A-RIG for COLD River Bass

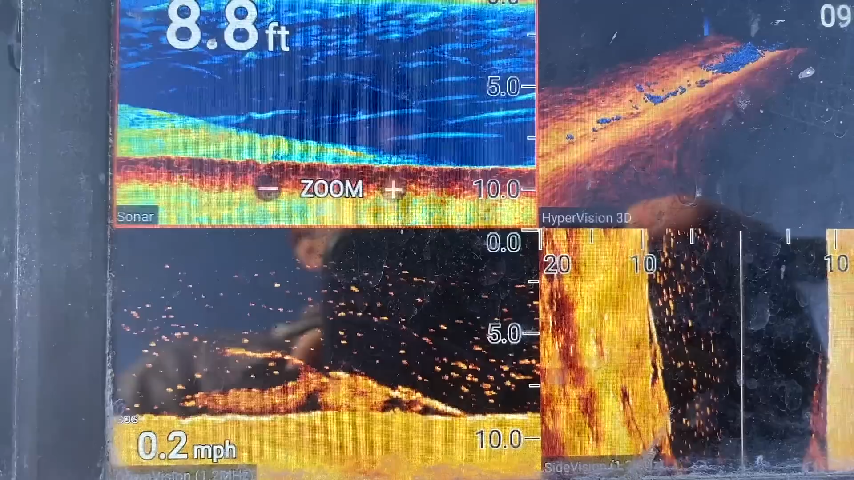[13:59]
On screen: depth 8.8 ft, speed 0.2 mph
And they were just setting up, waiting for bait. Pretty much today was throwing that A-Rig out, slow rolling it, which just allowed that bait to get closer to the bottom.